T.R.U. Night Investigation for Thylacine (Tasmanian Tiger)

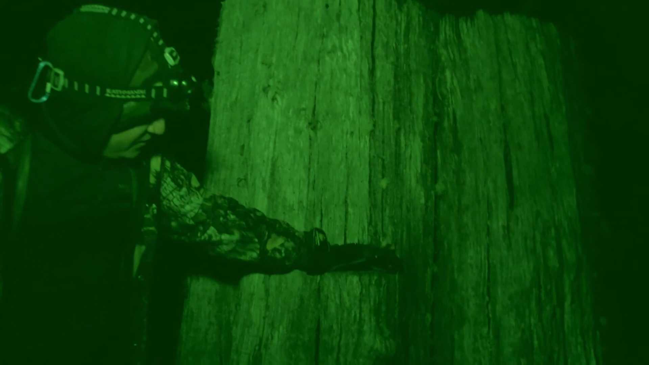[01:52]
notches were cut into this tree when it was living so they could balance a plank stand on it and better cut it down similar notches were cut by indigenous people so that they could climb the trees and hunt
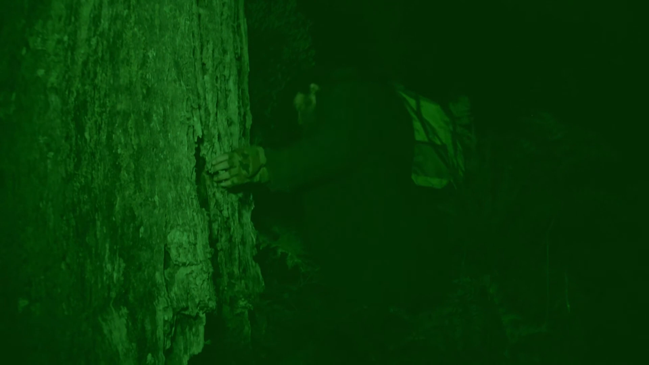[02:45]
looks like it may have been used by some animals just to rest but minus a permanent home
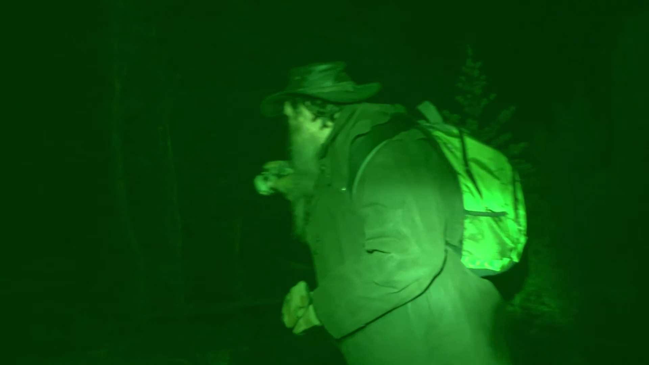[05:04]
so the cameras are not picking up everything whether it's just the wrong terrain or the devils are frightening them off it's hard to tell can you hear something moving from the bush can you hear that
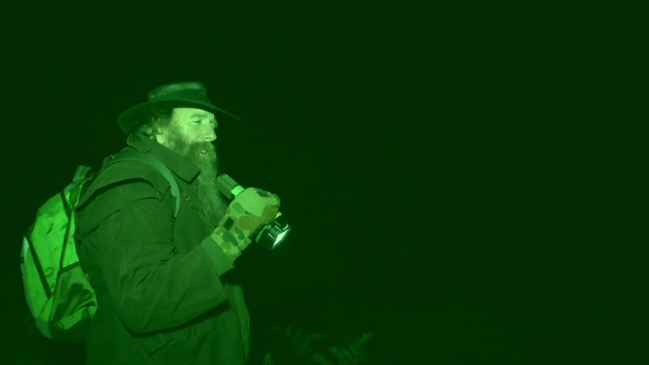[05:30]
okay i have noticed uh here we've got wombat droppings
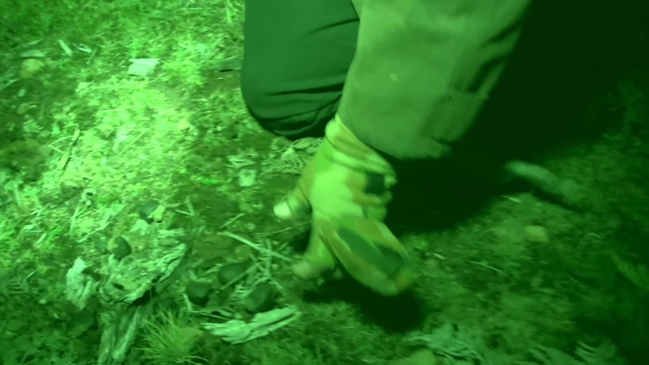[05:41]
so this would be uh nice sort of flat plains on there typical wombat dropping this is uh one of the prey animals for the uh thylacine so there's plenty for the thylacine to eat in this area
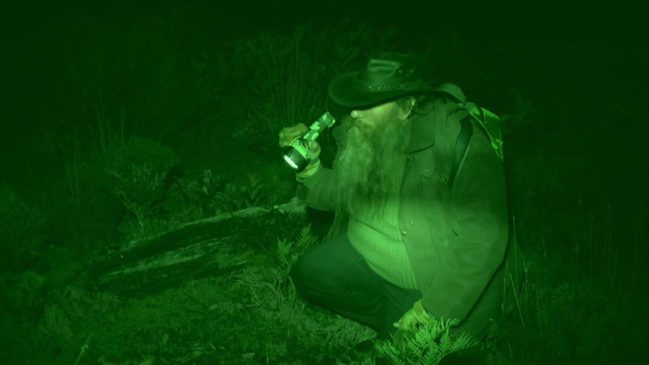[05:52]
can you smell that chris yep it's the scent of a male marsupial possum probably smells like a male possum what do you think i reckon it's a strong punch and odor yeah male possums have this really strong odor and it's only took a while as you sort of see it on their chest just dripping out it's a good indication that it's
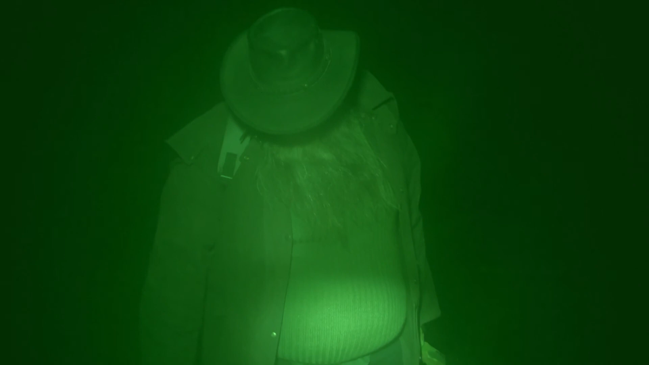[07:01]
there you go bennett's droppings got those on our trial cams as well
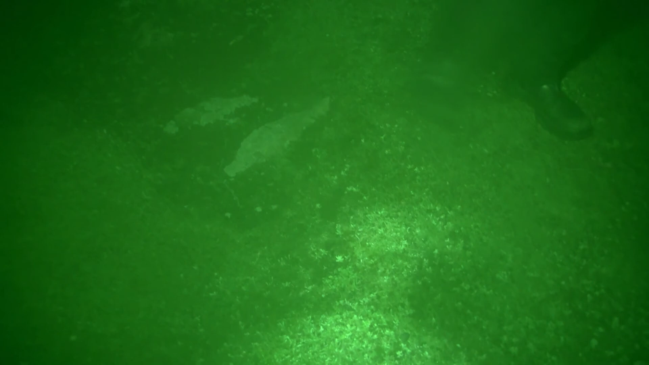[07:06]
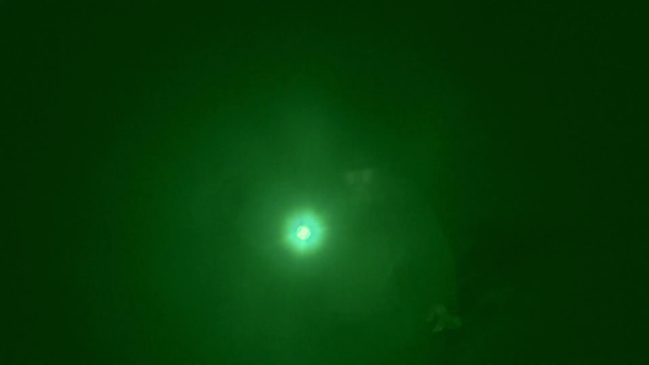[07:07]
got a classic wombat burrow just here we just saw the back end of a wombat disappear so
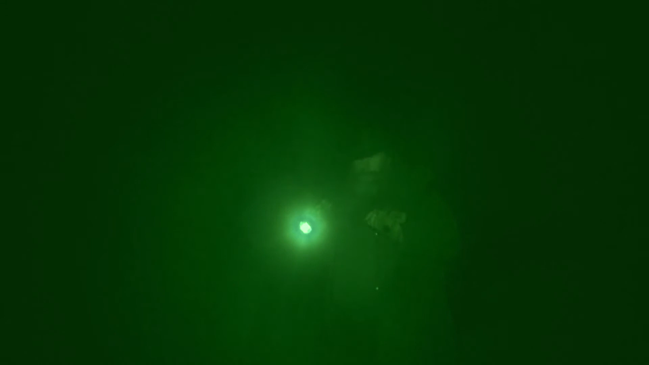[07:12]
we certainly know wombats are here you can smell that classic wombat
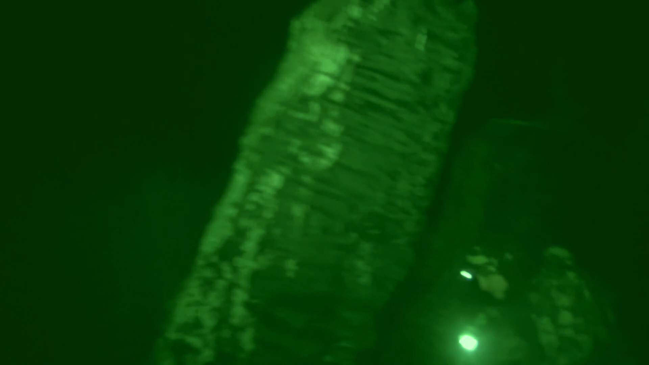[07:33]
it's like a big burnt out high log yeah it's a big tree what's left
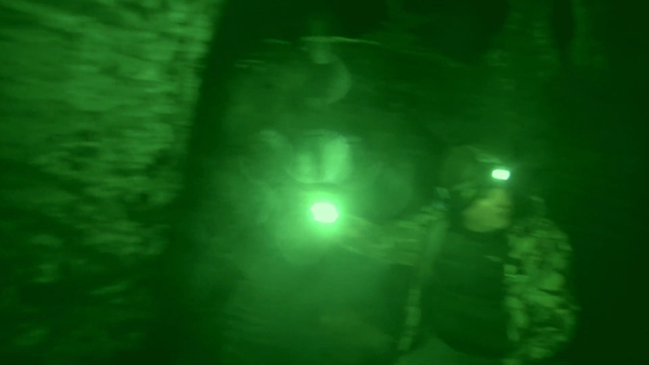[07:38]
of a tree it's a little hobbit house probably a big myrtle that's been burnt cut and burnt over
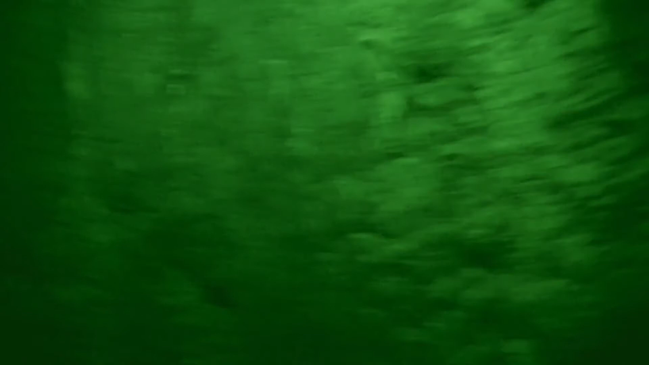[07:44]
time it's all charred on the inside fair yeah look at inside amazing lots of little hidey holes here isn't there yeah they're
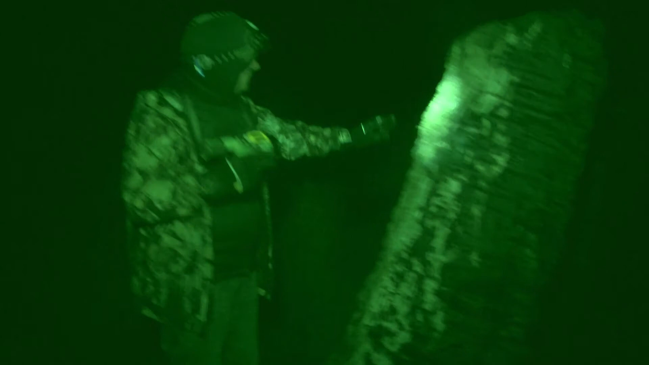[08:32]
outside of this tree that we're just investigating is interesting it's not burnt
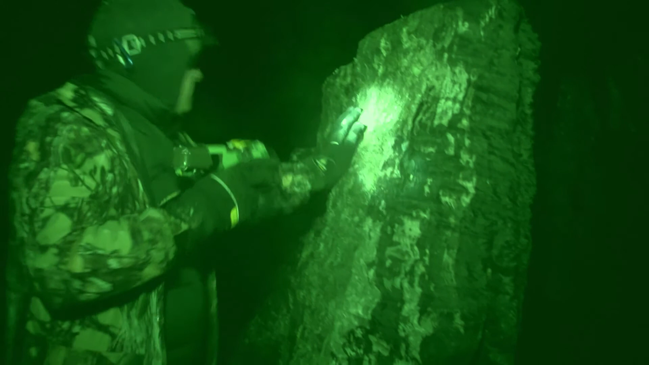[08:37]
outside in it's burnt inside out do you think somebody's trying to remove it or what i reckon or
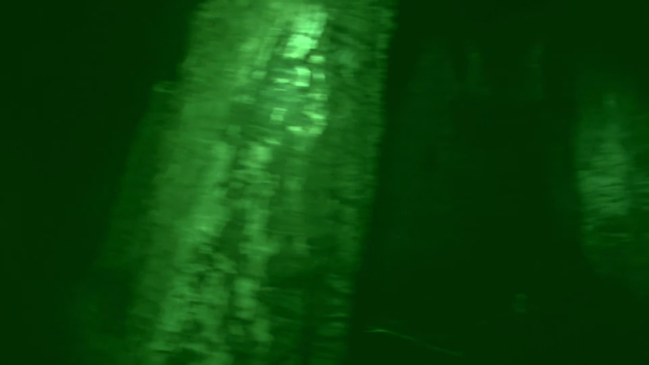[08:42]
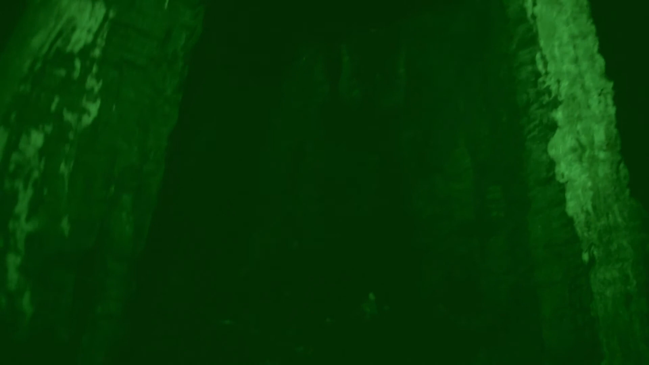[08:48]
maybe even a fireplace man there's a broken bottle there i wonder if someone's lit the mother of all fires in here to keep
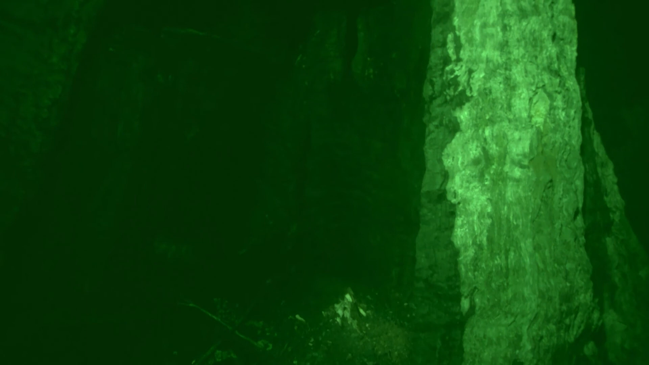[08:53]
warm there's bloody coldness area it is it's bloody near zero at the moment
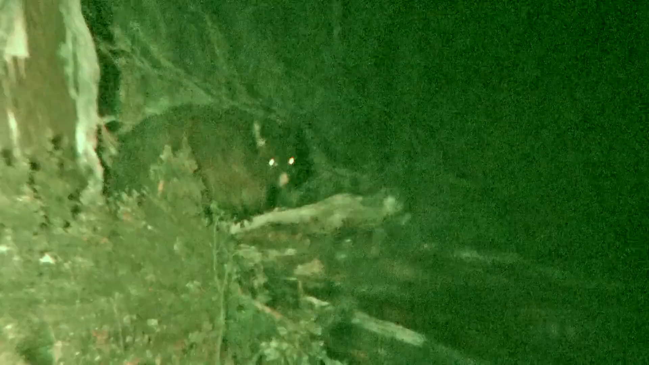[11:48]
Yeah. So what do you think just happened there, Chris? We saw one possum run away.
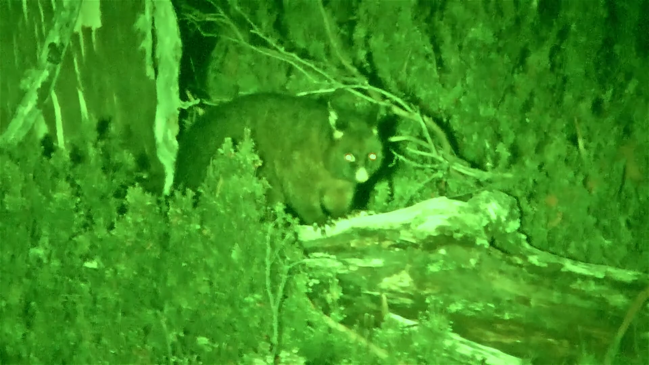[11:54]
Obviously he was communicating with this possum over here. He's a big one, isn't he?